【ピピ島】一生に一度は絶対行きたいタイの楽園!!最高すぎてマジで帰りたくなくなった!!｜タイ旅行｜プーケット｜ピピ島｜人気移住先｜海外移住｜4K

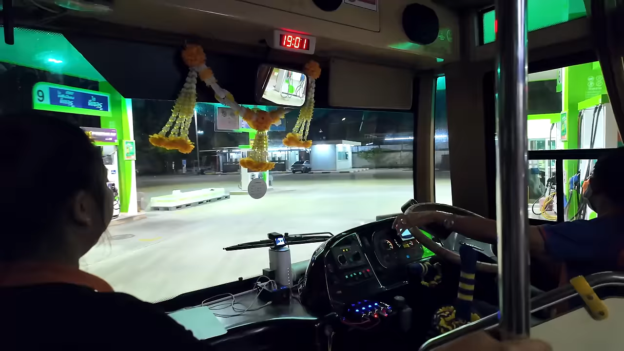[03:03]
よくあるあるだよね。 ガソリンスタンドに寄りますって。
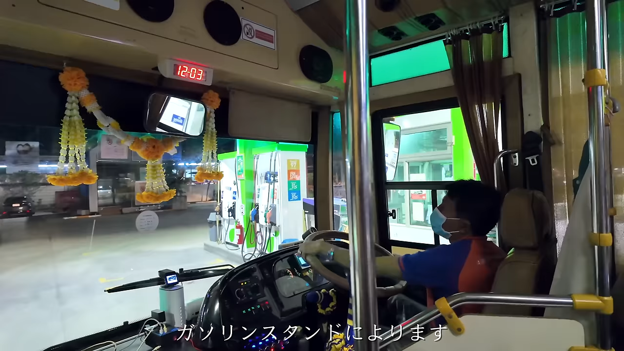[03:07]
すごい良い道だね、ずっと。うん、早い。
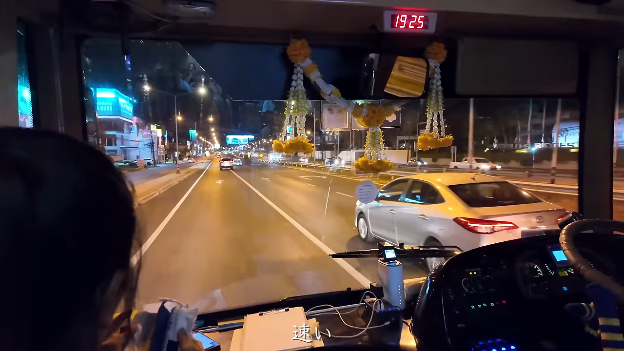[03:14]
早いけど、やっぱ1時間半ぐらいはかかりそう。
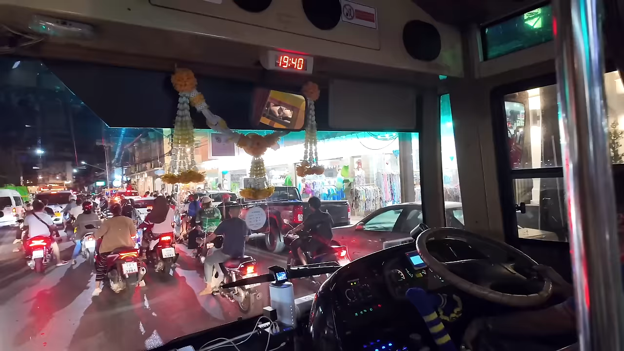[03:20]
うん、オールドタウンっていうところまで来た。もうすぐなんだけどね。